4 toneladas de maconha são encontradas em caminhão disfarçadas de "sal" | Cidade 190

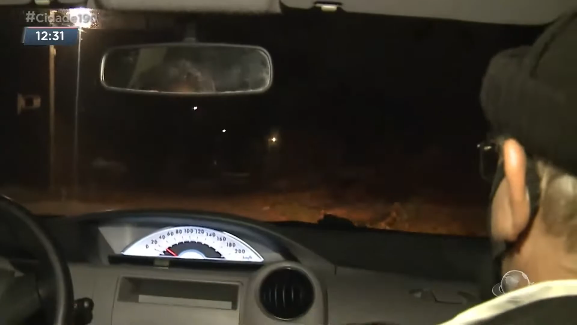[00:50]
Olha gente, já na madrugada a nossa equipe recebeu uma informação que houve uma grande apreensão de drogas aqui no Tapuio. No Aquirais. Estamos seguindo para o local. Vem com a gente. Vem com a gente.